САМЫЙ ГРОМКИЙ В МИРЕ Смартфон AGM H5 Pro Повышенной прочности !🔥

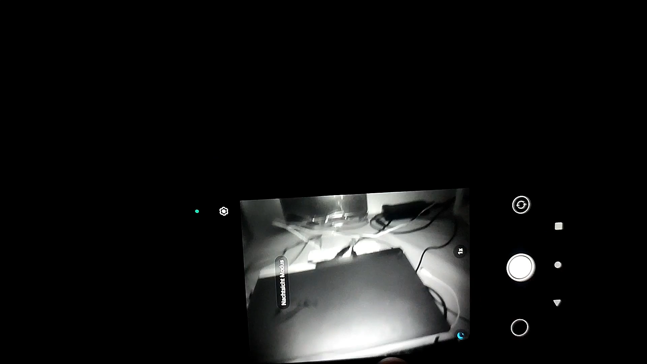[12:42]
И чтобы вы понимали, это работает не фонарик, не подсветка.
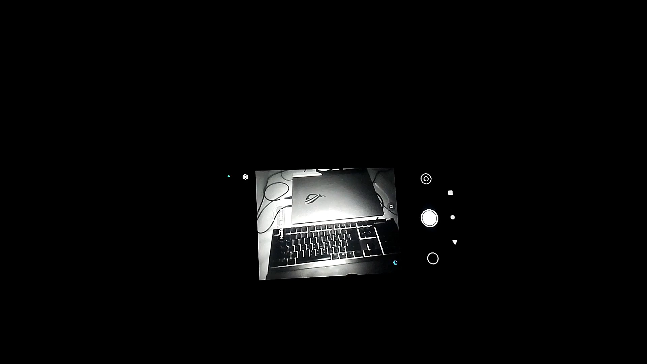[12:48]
Задняя, как обычно, включается вспышка. И она подсвечивает что-то.